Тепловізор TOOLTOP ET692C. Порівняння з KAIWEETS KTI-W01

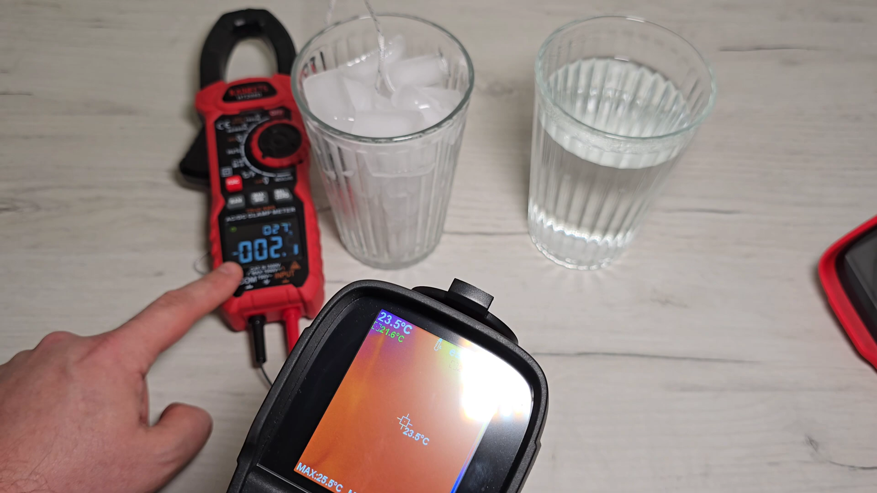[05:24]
On screen: spot 23.5°C
У датчика, можливо, там і немає чіткого контакту з льодом, але будемо так хоча б порівнювати.
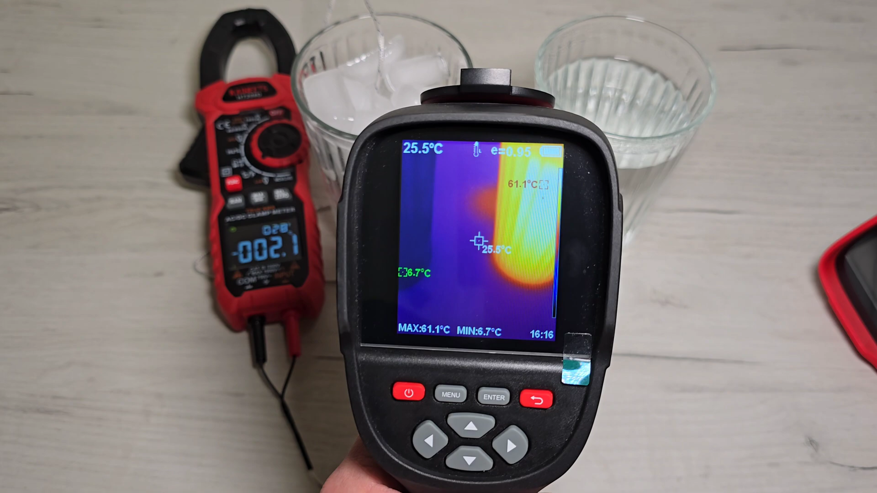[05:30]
On screen: spot 25.5°C, max 61.1°C, min 6.7°C
Зараз подивимося тепловізором Кайвець, натискаю кнопку, підтверджую і починається запис відео. Бачимо температури льоду у нас,
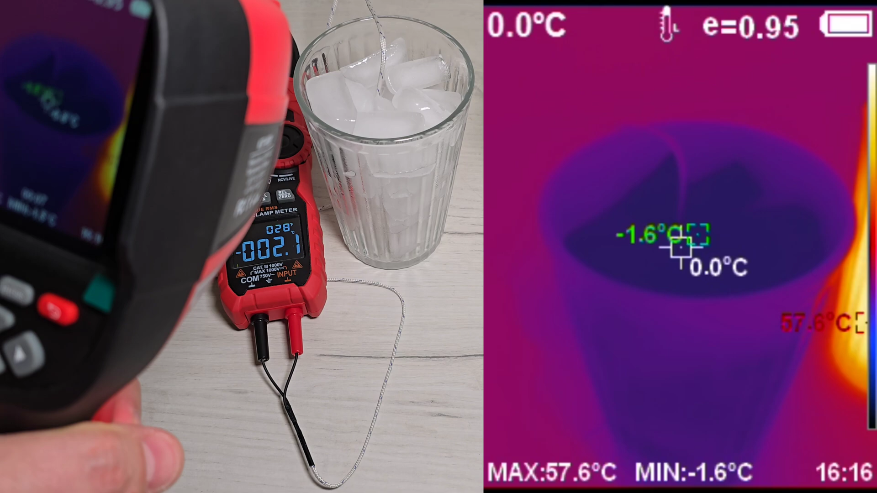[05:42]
On screen: spot 0.0°C, max 57.6°C, min -1.6°C
мінус півтора градуси, до мінус двох відображається температура льоду.
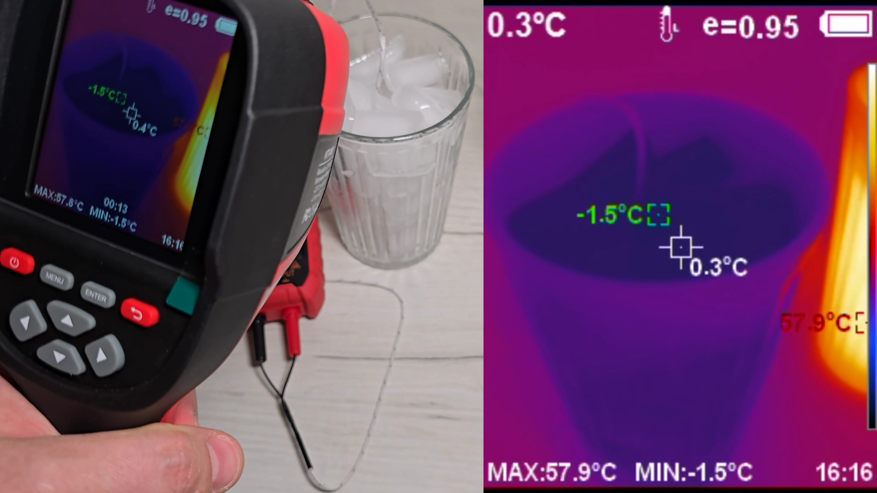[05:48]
On screen: spot 0.3°C, max 57.9°C, min -1.5°C
Зовній стакан вже трохи нагрівся.
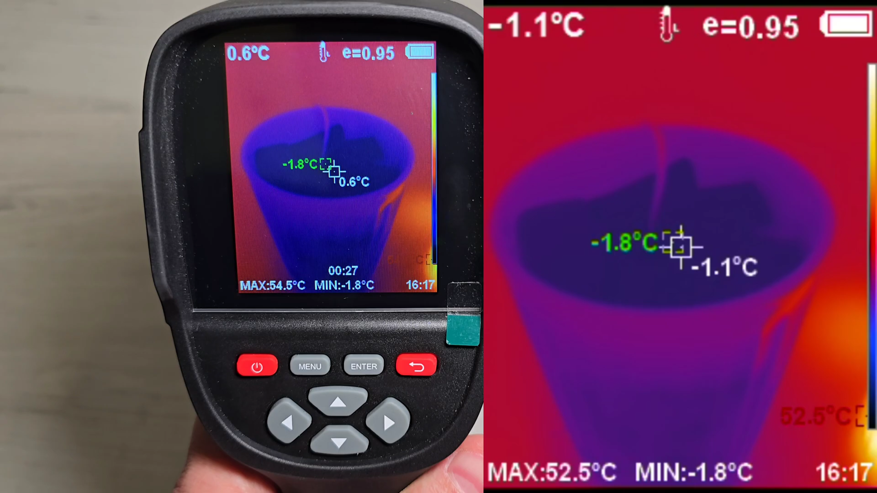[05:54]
On screen: min -1.8°C
А можливо коефіцієнтом емісії треба також трошки погратися, щоб отримати ідеальну температуру.
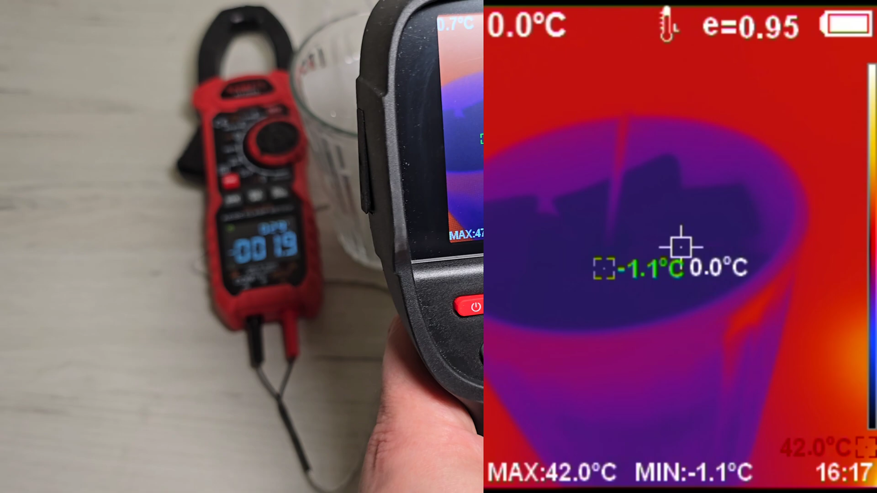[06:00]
On screen: max 42.0°C, min -1.1°C
Але в цілому бачимо мінус 1,9 градусів і там, і там.
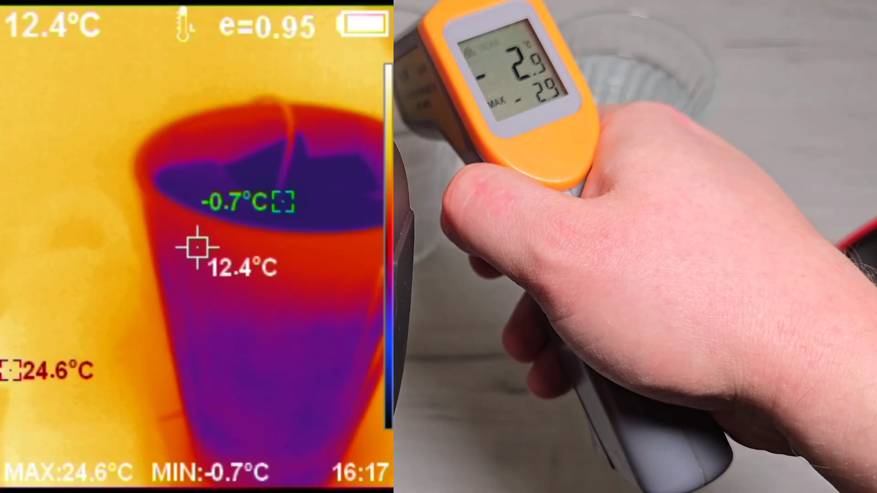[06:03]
On screen: min -0.7°C
По пірометру бачимо температура мінус 2,9 градуси.
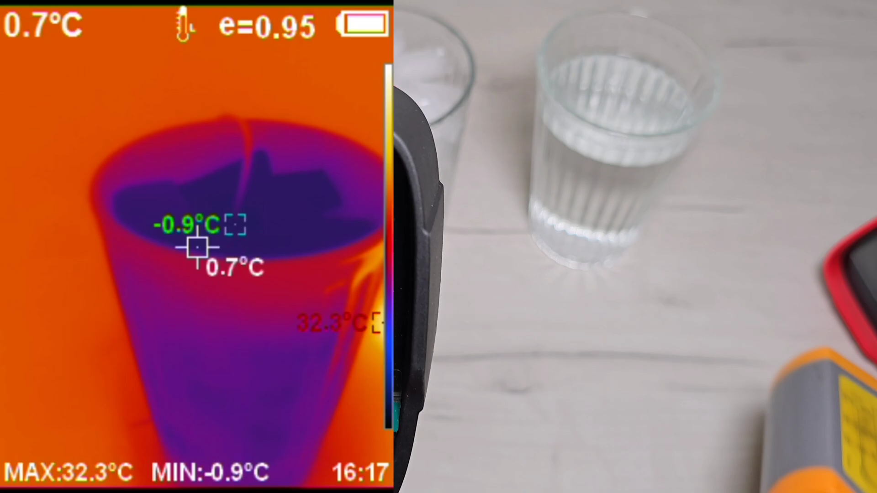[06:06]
On screen: spot 0.7°C, max 32.3°C, min -0.9°C
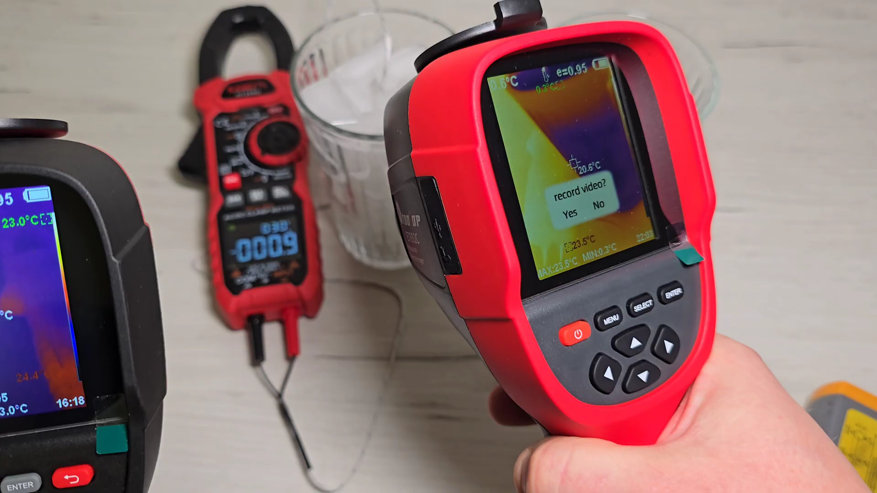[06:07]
Починаємо запис відео тепловізором Tooltop. Кольорова гамма вибрана однакова.
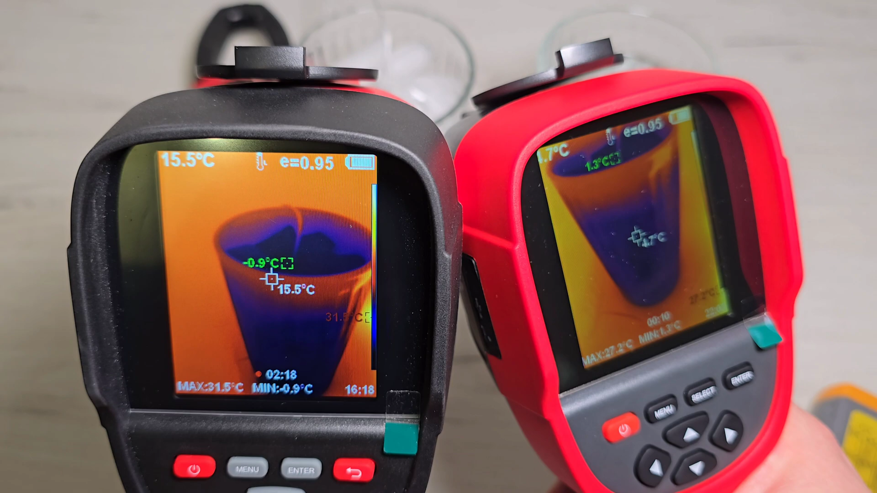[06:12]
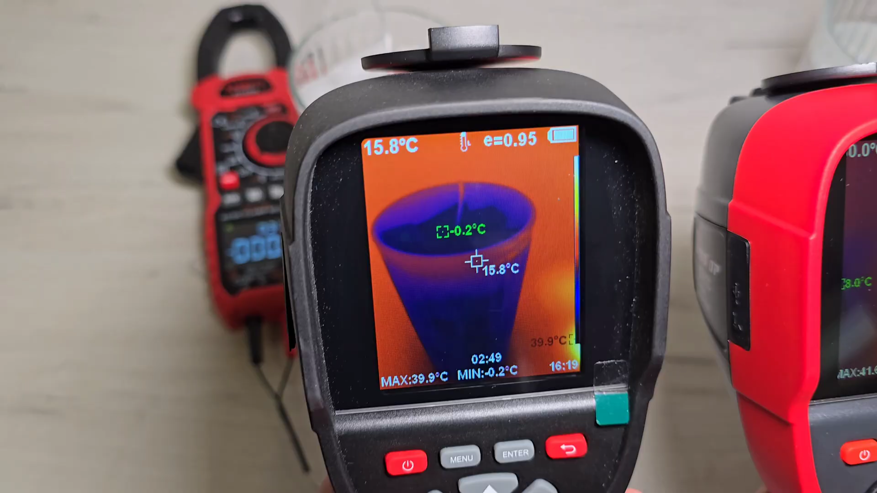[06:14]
On screen: spot 15.8°C, max 39.9°C, min -0.2°C
Так, Кайвець зараз відкладу в сторону.
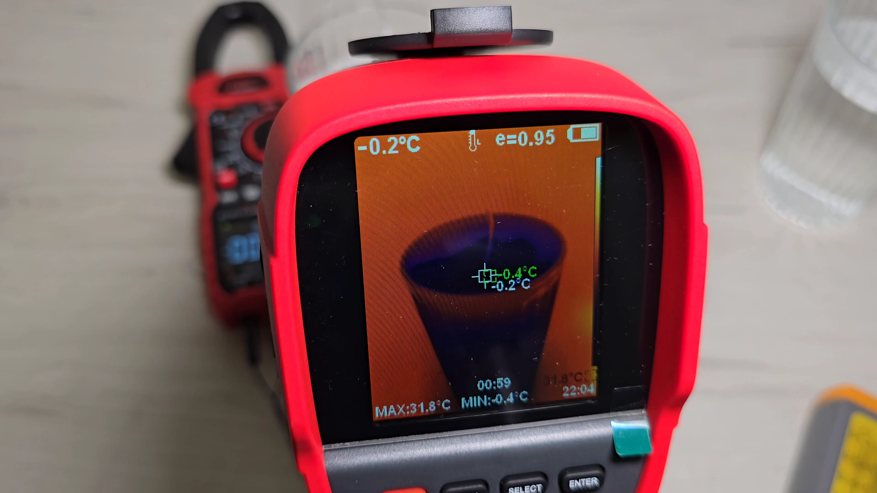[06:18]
On screen: spot -0.2°C, max 31.8°C, min -0.4°C
Лід зверху бачимо, вже трохи нагрівся. По кліщам Кайвець у нас також близько 0 градусів відображається.
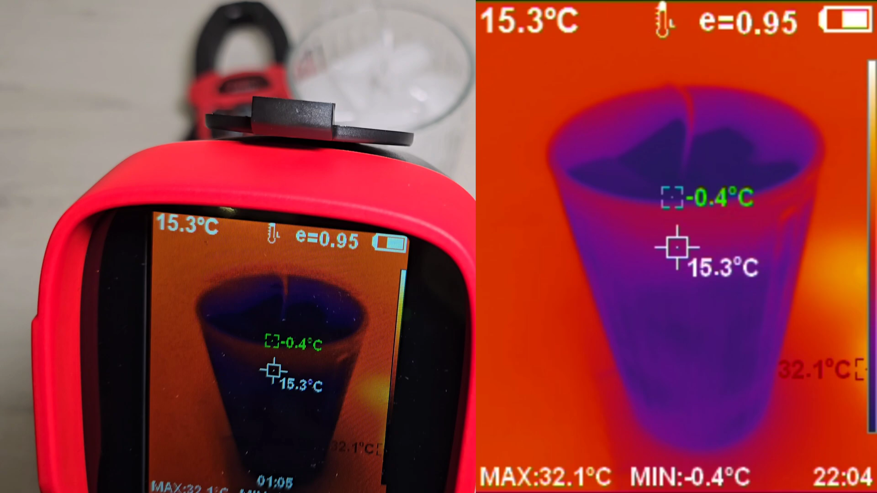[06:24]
On screen: spot 15.3°C, max 32.1°C, min -0.4°C
Тут видно гаряче місце, де стакан стояв з гарячою водою.
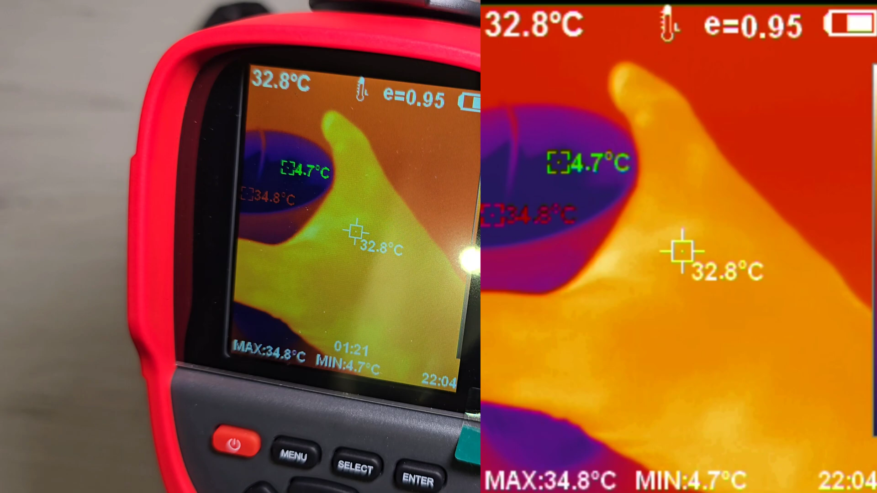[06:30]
On screen: spot 32.8°C, max 34.8°C, min 4.7°C
Моя рука на фоні стакана із льодом.
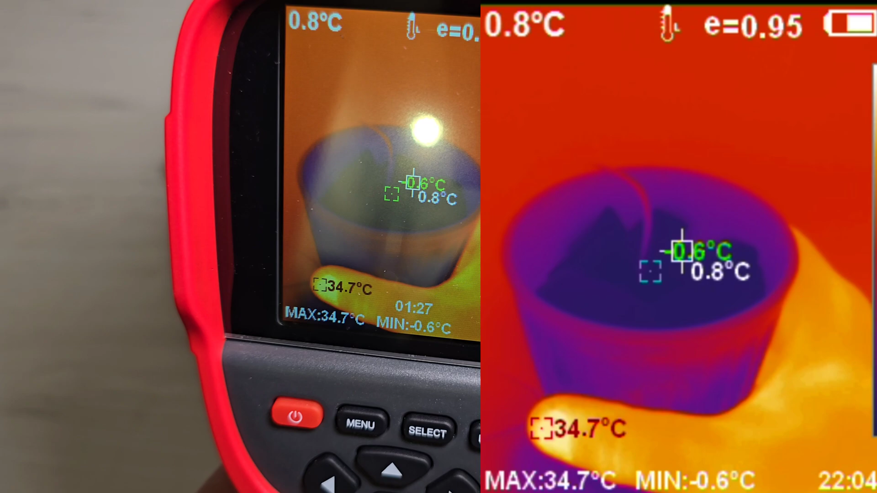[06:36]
On screen: spot 0.8°C, max 34.7°C, min -0.6°C
Якщо нагріваю стакан, то на ньому залишаться сліди.
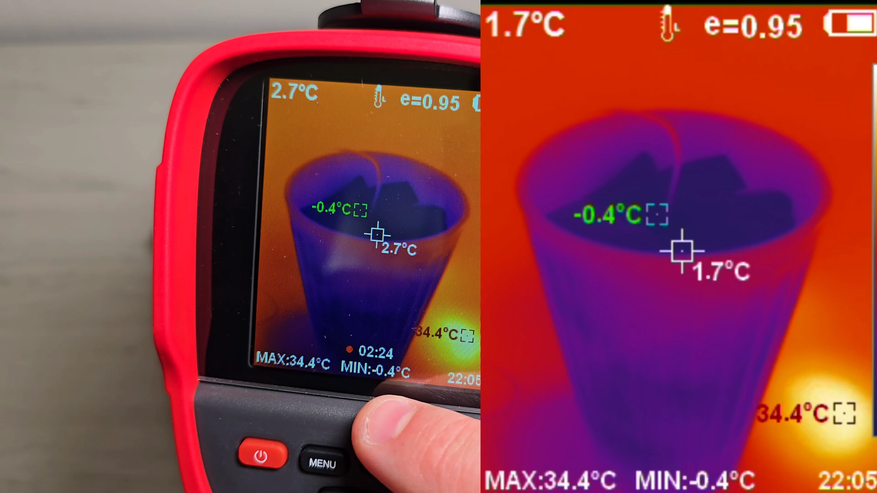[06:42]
On screen: max 34.4°C, min -0.4°C
Бачимо, що на дисплеї відображається мінімальна температура, яку фіксує тепловізор максимальна. Слід від стакану. І температура в центральній точці, куди ми направляємо. У нас можемо побачити фактичну температуру.
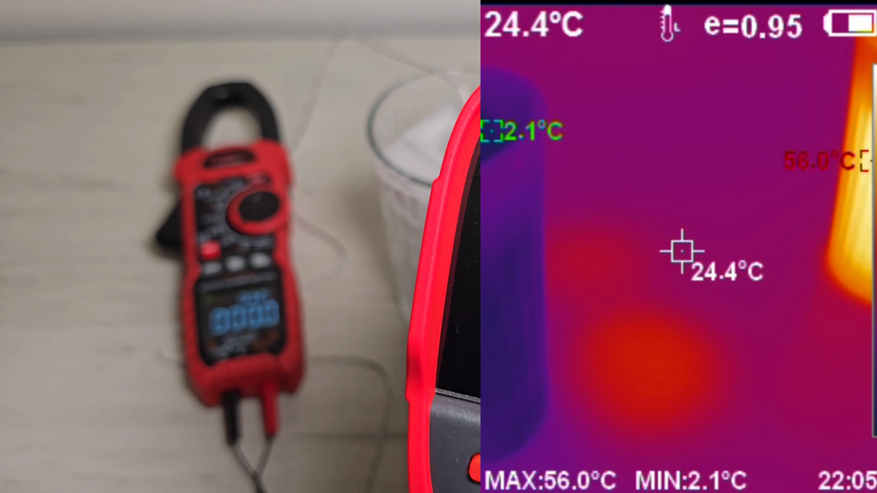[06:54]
On screen: spot 24.4°C, max 56.0°C, min 2.1°C
Наприклад, в цьому місці 33 градуси.